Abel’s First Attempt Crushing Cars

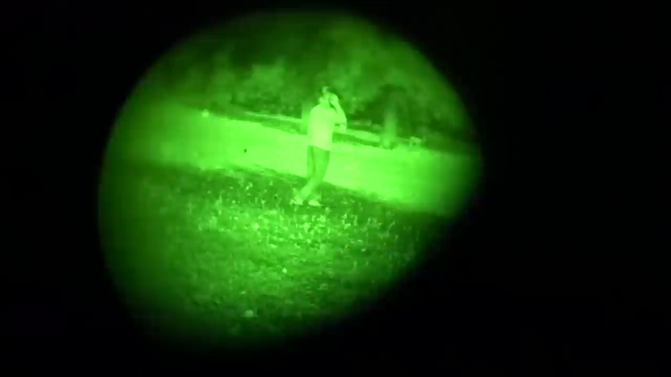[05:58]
we've got nods there's really no easy way for me to film this but i'm going to try
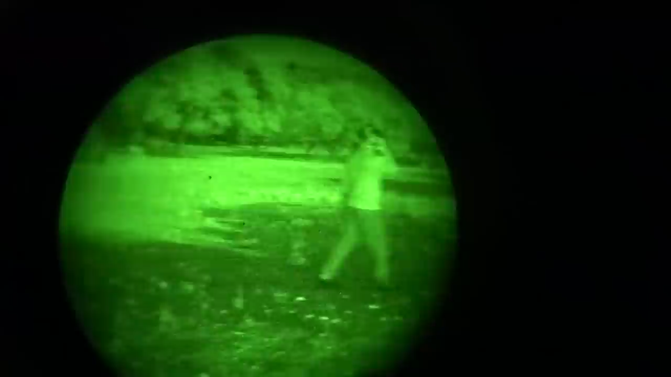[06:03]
we're all walking around with nods looking here's what looks like when we don't have nods completely black out here
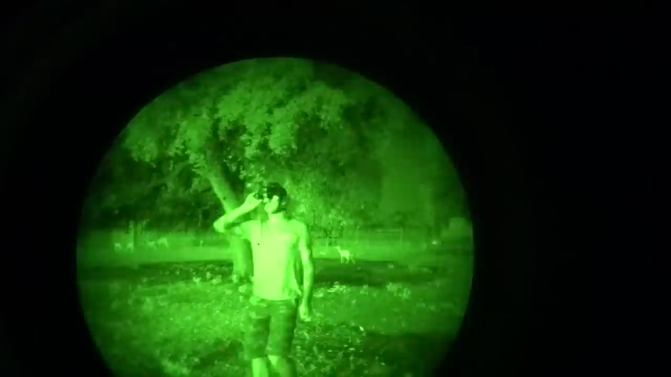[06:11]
wow look at those stars this is crazy
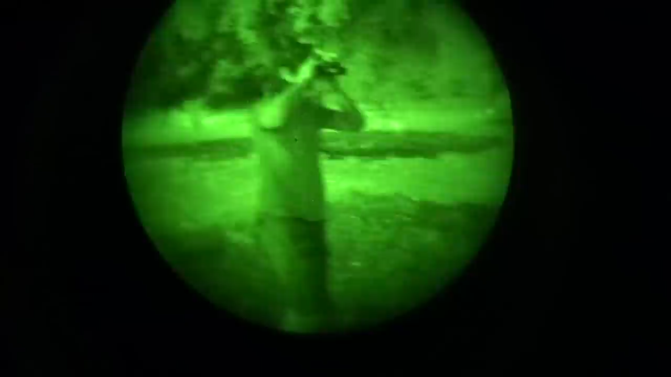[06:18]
can we live here i want to play with night vision all the time how those animals go did y'all chase
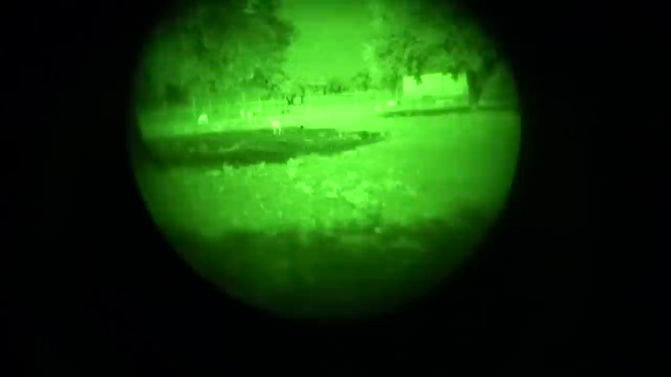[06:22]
all the animals away oh they're there you're about to walk right into an animal
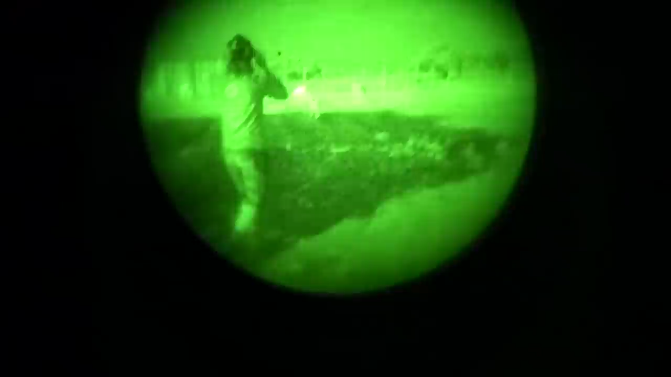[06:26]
how do they see us they're right next to you
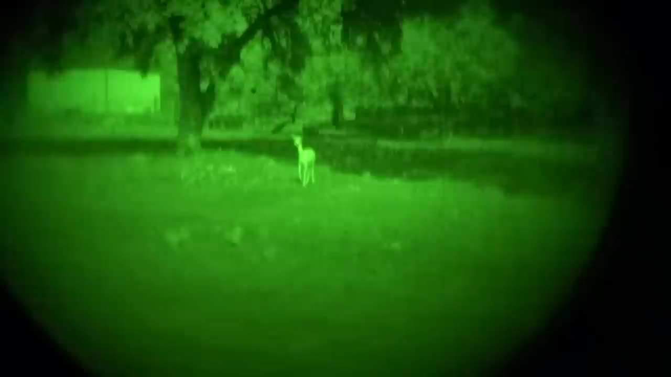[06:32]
oh that one saw you see ya all right these are pretty sweet
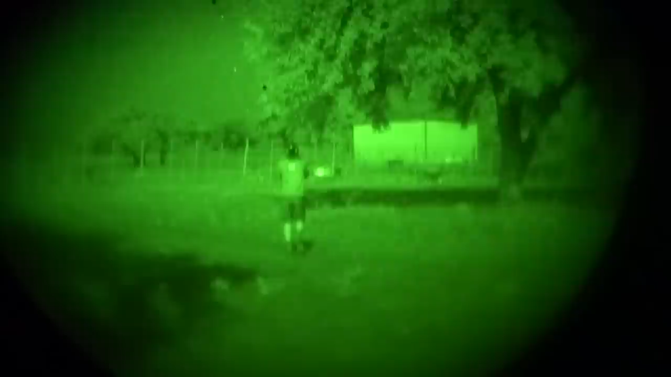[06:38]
okay i gotta i gotta turn them in though we can't do this for all night demolition but look how cool this is i actually don't own night
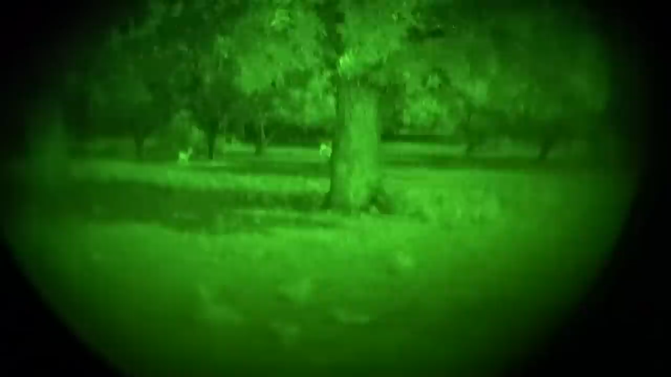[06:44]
vision i own some thermal but no night vision this is so awesome i can't see anything it's pitch black out here
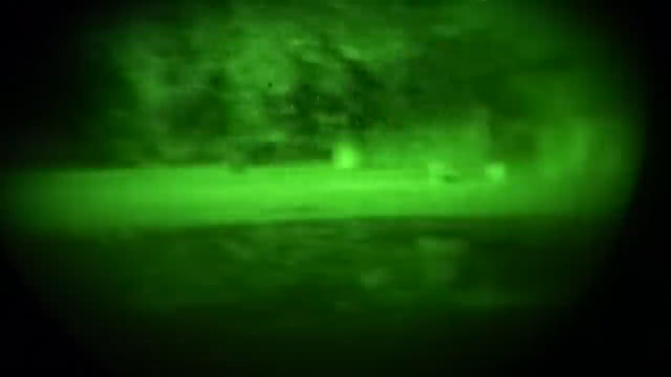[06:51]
who's this oh hey what's up dude this is awesome if he gets hit by that kangaroo i'll laugh a lot that would be so good that kangaroo almost attacked oh
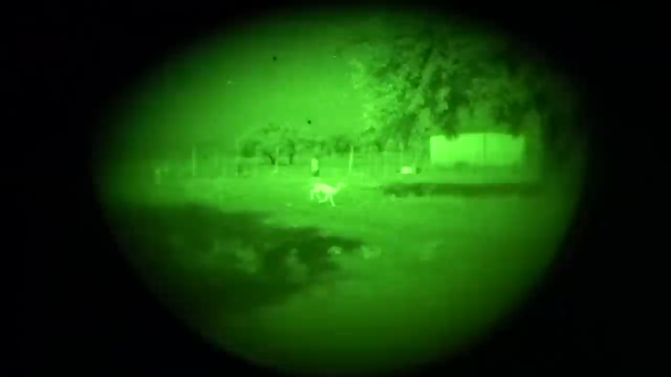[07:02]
deer's running at him nope running away i think a deer's squaring off with him over there that guy's got antlers he has antlers
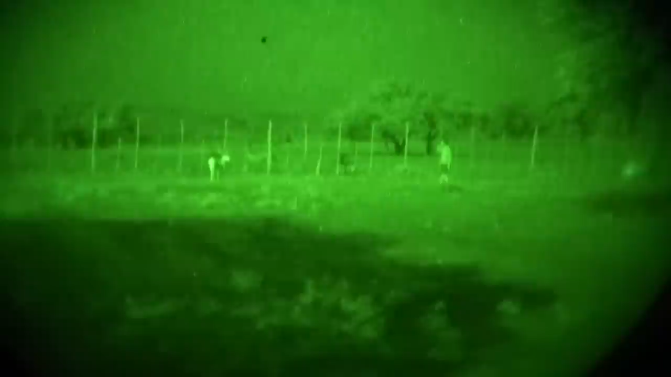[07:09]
hey go for it if you get hit i'll catch it all on night vision camera
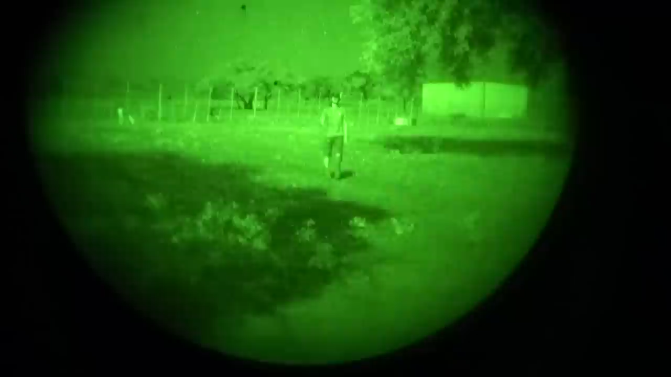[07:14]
he's alive he's alive and well okay night vision out jeep